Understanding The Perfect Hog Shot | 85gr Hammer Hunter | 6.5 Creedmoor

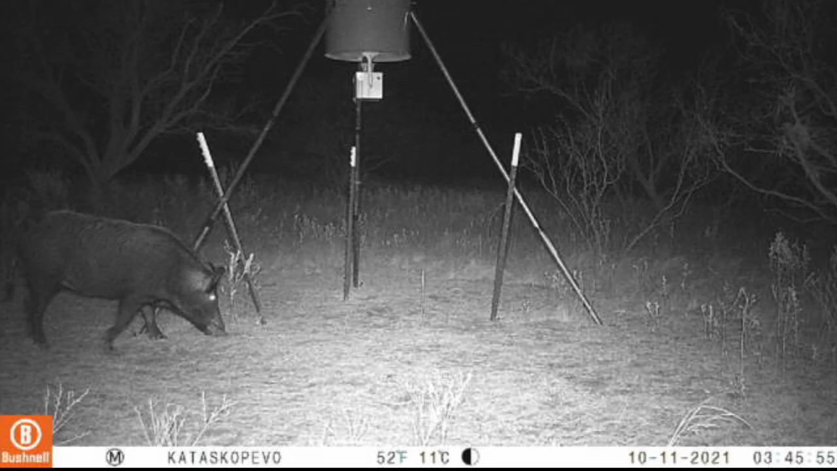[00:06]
but around 3 45 I started getting messages that a large lone boar was at one of the feeders that are just a few hundred yards away.
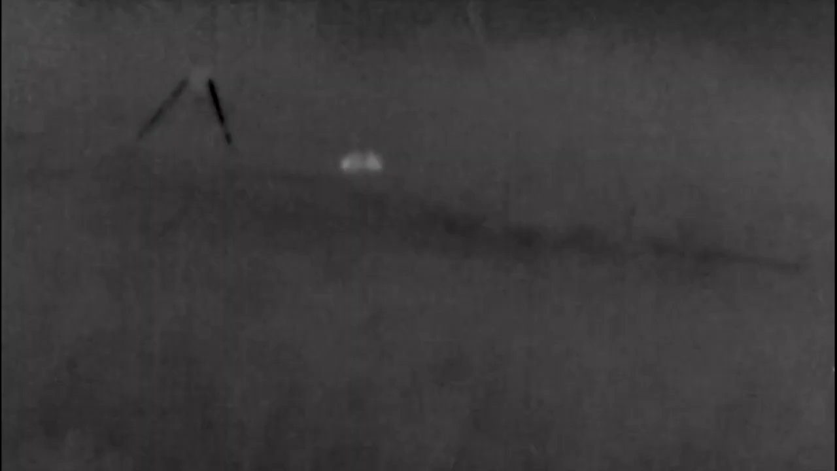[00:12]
I could spot him with my thermal at 150 yards.
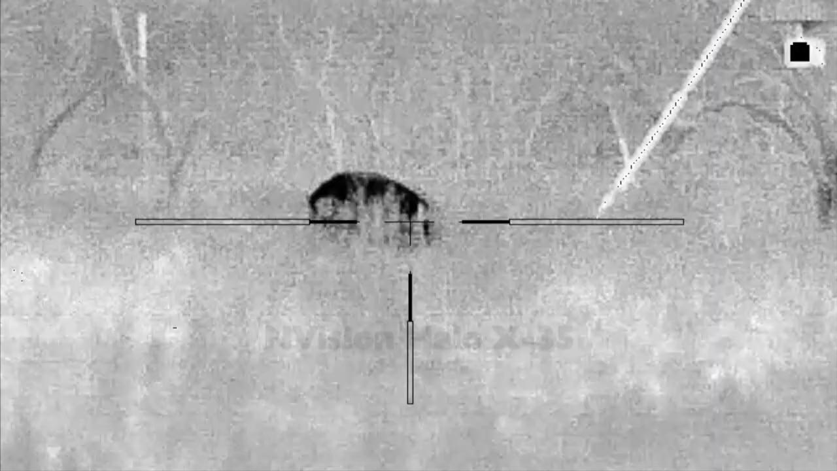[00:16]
The vegetation is still very high on this property. I worked in within 80 yards and will pick up the action from here.